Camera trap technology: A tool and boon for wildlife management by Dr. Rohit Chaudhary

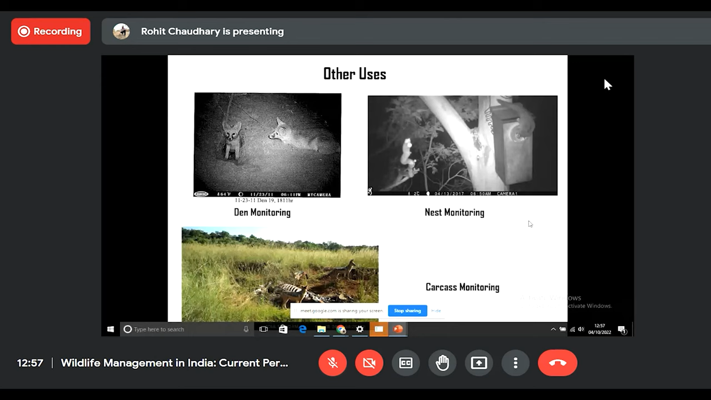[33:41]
and how this nutrition cycling is going on can be monitored through camera trap by putting camera trap and recording video of species, and also interactions on these carcass, how they are happening, how species are segregating themselves. So this is another field. So general consideration while camera trap deployment, apart from sampling specific consideration,